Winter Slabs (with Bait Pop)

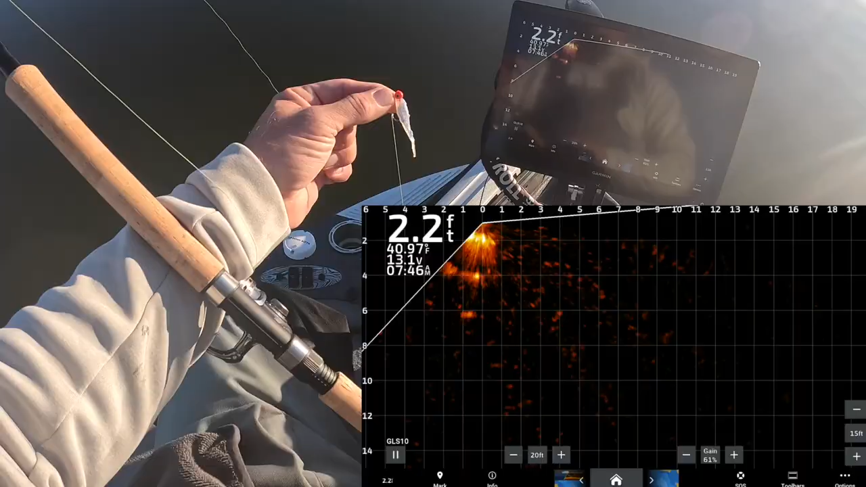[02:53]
On screen: depth 2.2 ft, water 40.97°F
It says 5.2, 2.1. That does not make any sense whatsoever. All right. So here's our first drop, guys. We are barely moving.
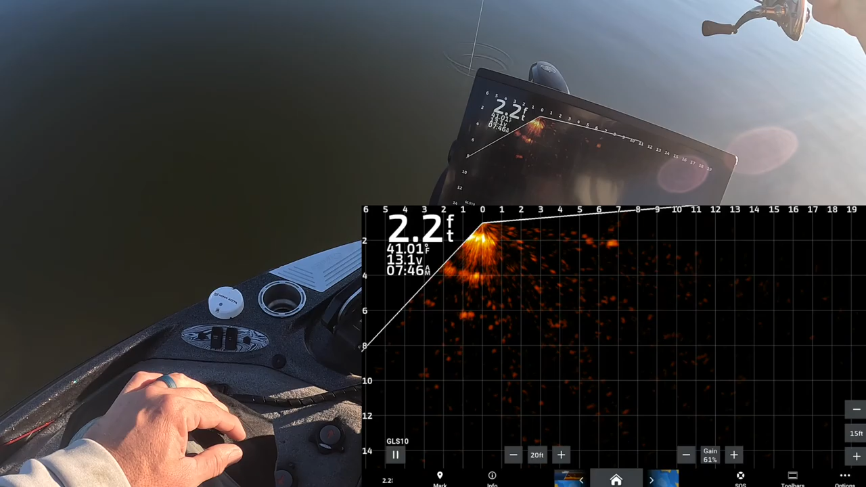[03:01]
On screen: depth 2.2 ft, water 41.01°F
And the top one has the bait pop, and I do see a difference on my screen here. It's not a massive difference, but I can definitely see a difference. Look at the feedback right there. And that's just me waving this thing around, and you can see the top bait has more pop to it than the bottom bait.
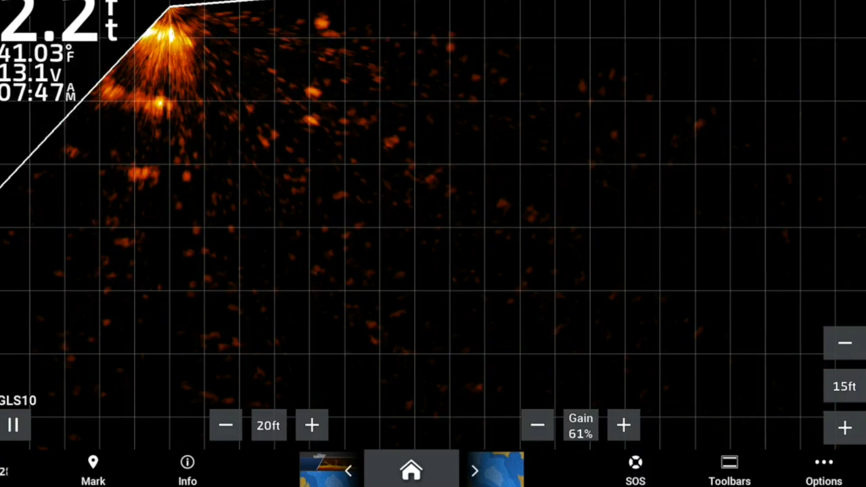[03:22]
On screen: water 41.03°F
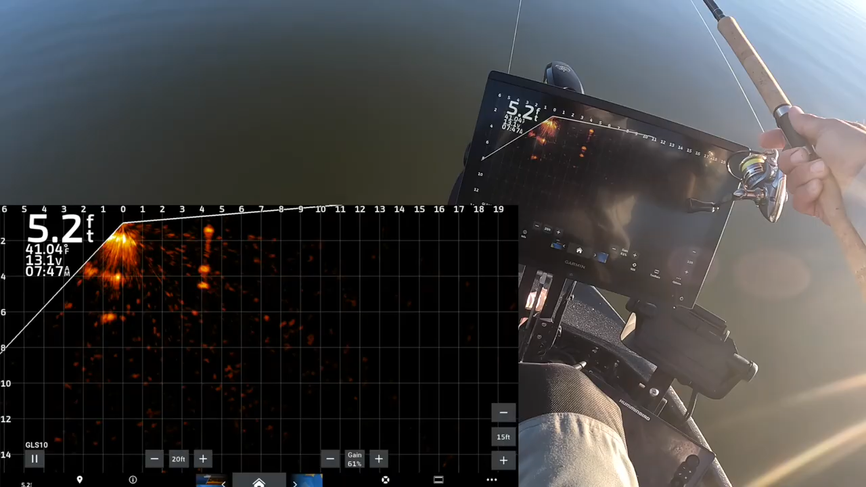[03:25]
On screen: depth 5.2 ft
And again, this is, everybody can have their own opinion on it, but it definitely adds to the feedback, the intensifier of the bait.
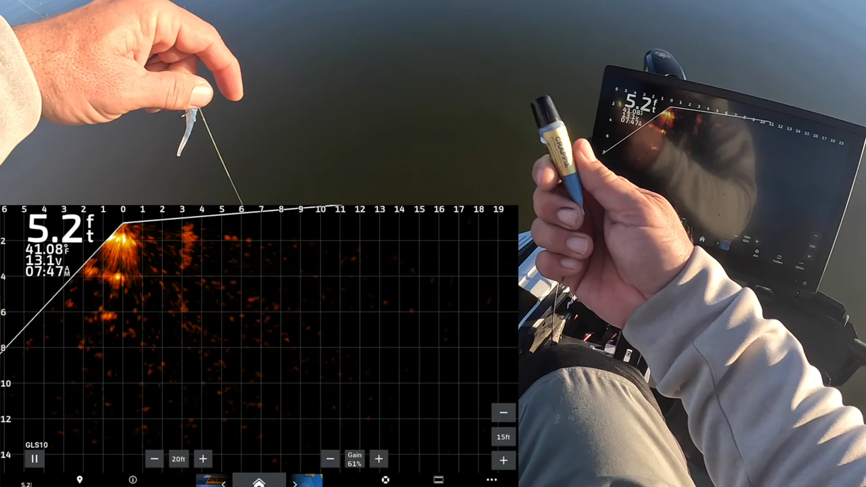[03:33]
On screen: depth 5.2 ft, water 41.08°F
Now, if you want, I want this bottle here. A lot of people have been talking about adding it to your line.
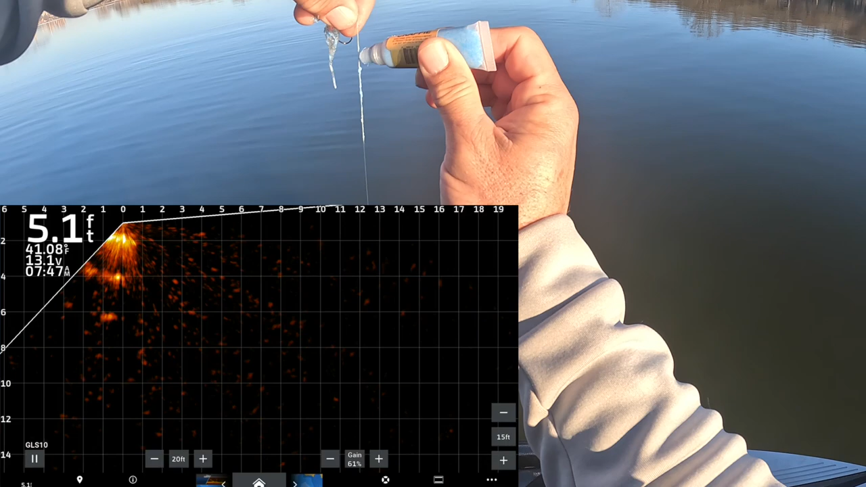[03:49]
On screen: depth 5.1 ft
it shows that the product does provide a pretty significant sonar feedback.
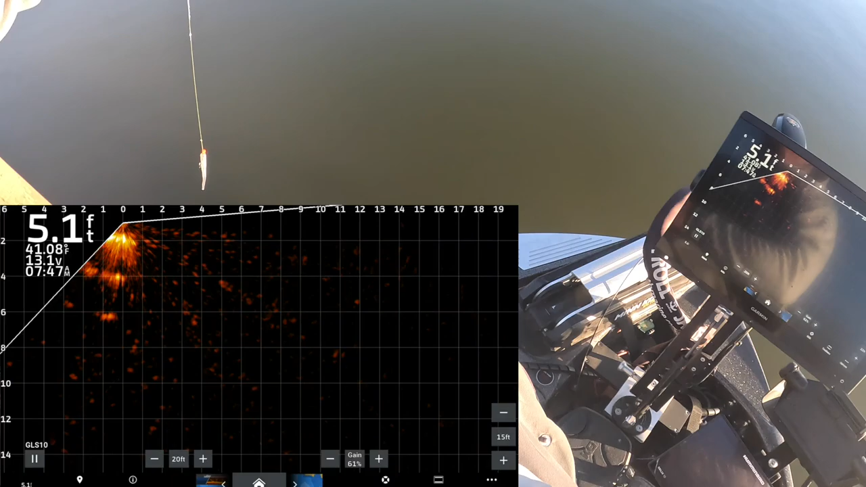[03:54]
On screen: depth 5.1 ft, water 41.08°F
So without further ado, this is bait pop right below on the line. And I mean, you can obviously really see it grouped up underneath the bait on that second one right there.
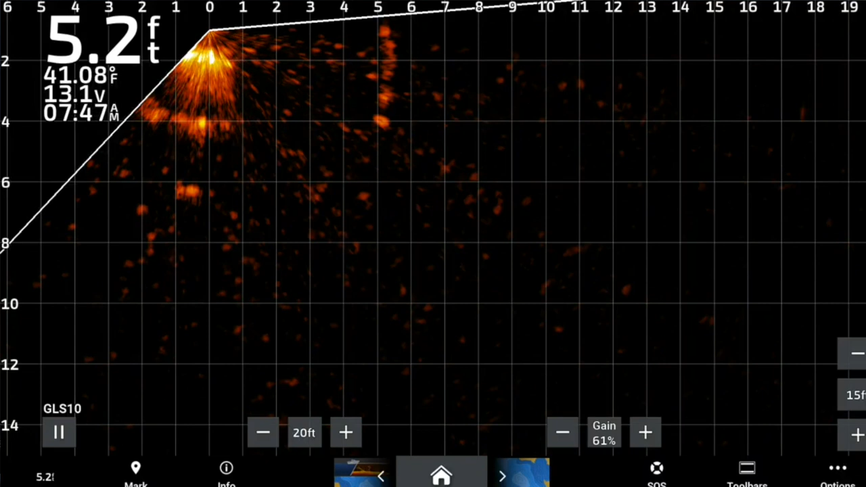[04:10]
On screen: depth 5.2 ft, water 41.08°F
I think that's pretty clear. That is bait pop in a nutshell.
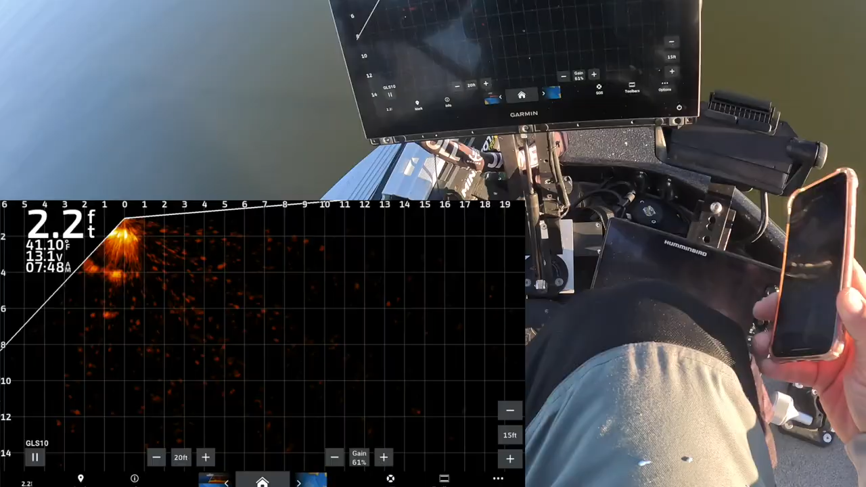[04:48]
On screen: depth 2.2 ft, water 41.10°F
Now, your settings on your live sonar will affect the effect of bait pop.